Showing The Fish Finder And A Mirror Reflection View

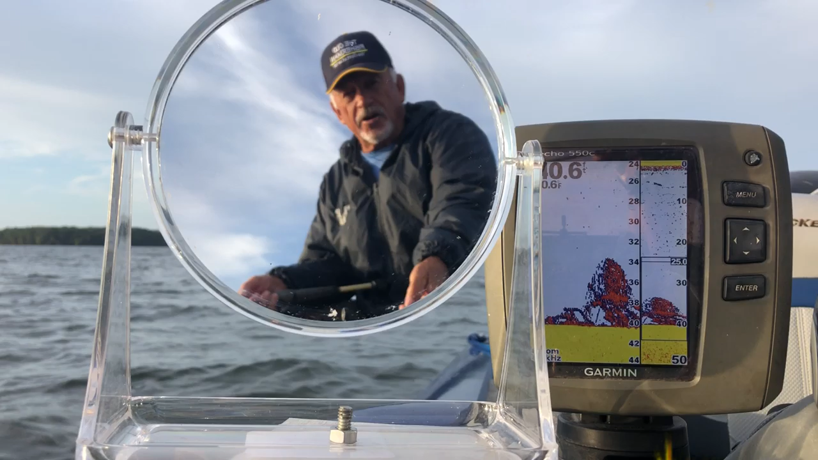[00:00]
Good morning, folks. Hey, Old Fisherman's back with you again on Lake Monticello on Monday morning. And hey, it's kind of breezy. Sun just now coming up. And we got the setup where you look at the fish finder today with a reflection of me in a mirror. Is what we got. Hey, glad y'all could be with me again on another episode of Loving Life. And today, I'm going to let y'all look at me in the mirror and the fish finder at the same time.
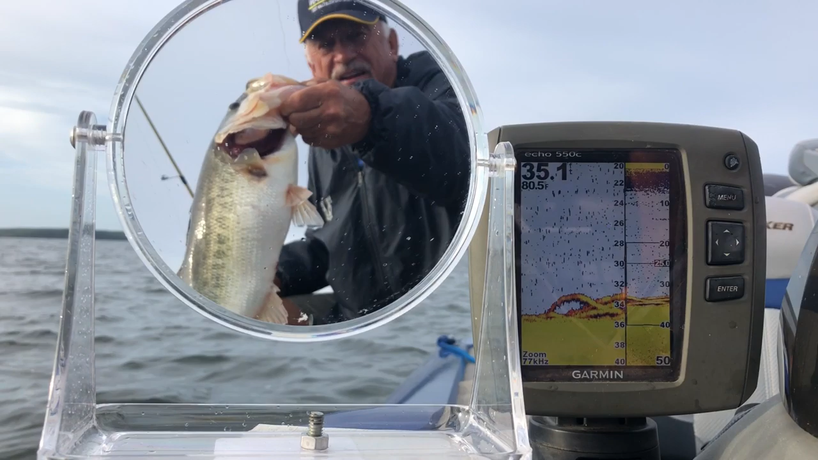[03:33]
On screen: water 80.5°F
That is a beauty. Do you see the bass right there on the bottom? Hey, that right there is a big bass. I'm gonna throw this bass back because I've got no reason to keep this bass, but I ain't gonna throw him back until I get my thing. I'm gonna put him in the live well, but look at that. Look at the size of that doggone bass. You got to love it. That joker weigh about 5 pounds, so he's a good one. And I had two big ones on. Button broke off. Well, they always do.
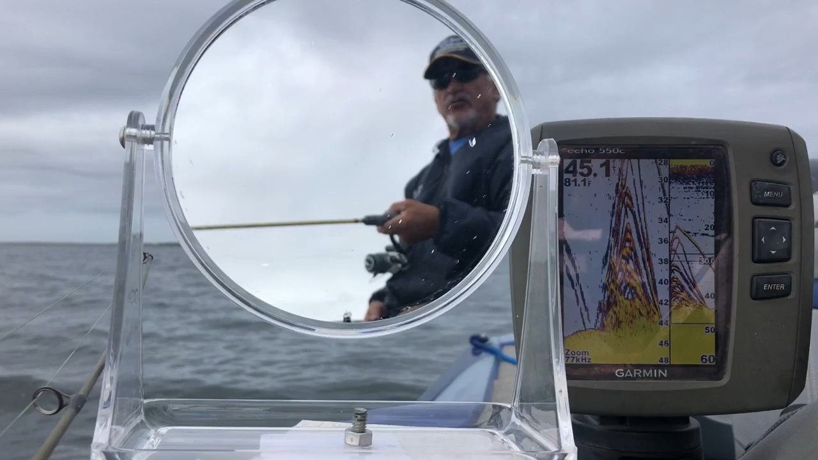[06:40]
On screen: water 81.1°F
And them jokers, you don't even know they're there until you start fishing for them. They was laying flat on the bottom and think about feeding. When I pulled up here, it was no shad, nothing. Just slick bottom. Now you're seeing some stir up now that I've started to fish. And that's the key. All right. Get it back down. I think we can catch a couple. I don't know how big they are.
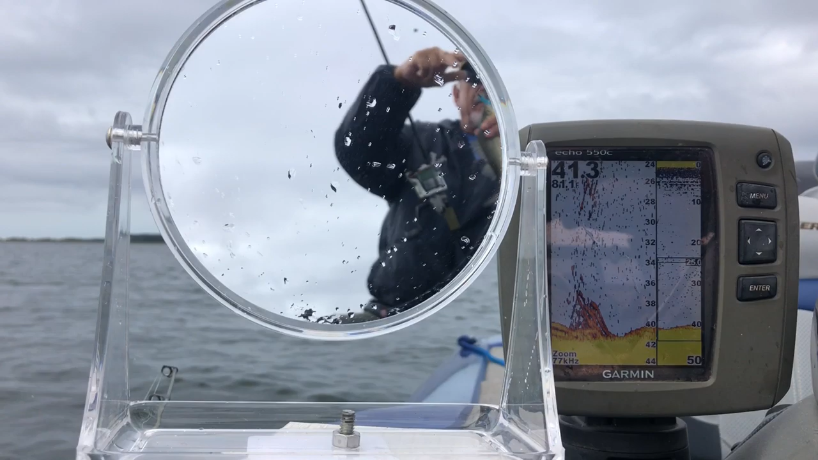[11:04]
Come in here, boy. Now they're hitting, sir. Now they're hitting. And they hit that little one-inch jig, too, now. That thing's little. That thing's really little. But they're hitting it. Hey, let's drop it down. See, then it'll settle back down to the bottom again. All you can see is a little bit of reds in there. Them yellows and reds is schools of fish laying right there on that bottom. Look like little humps and craters. That's fish.
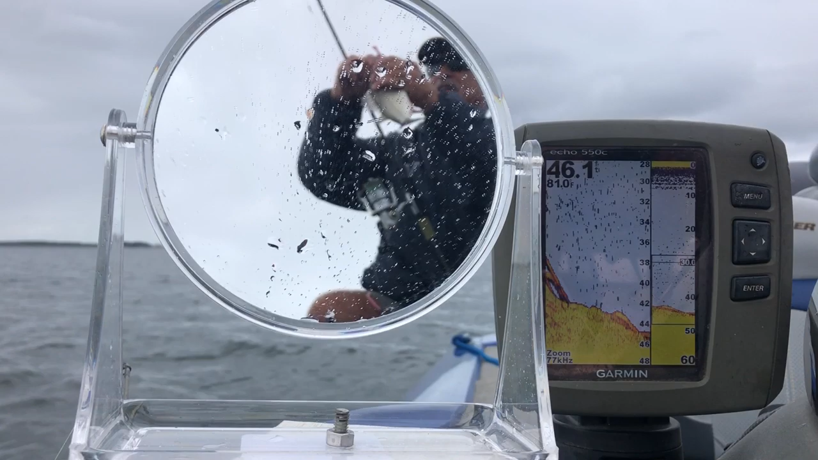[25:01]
On screen: water 81.0°F
Look at that. Ain't that pretty? Hey, today, Little pink jig. I don't know what that looks like. It ain't no metal. Must represent a worm. That's all I can figure. Look at that. It sure don't look like no metal. A wiggle worm or something. Hey, put it back down. Hey, it might look like a mayfly larva or something. Mayfly larvas is kind of that color. Who knows? All I know is I just caught two fish on it. I know that. And I still got them down there. You can see the yellow right there, how it balls off the bottom.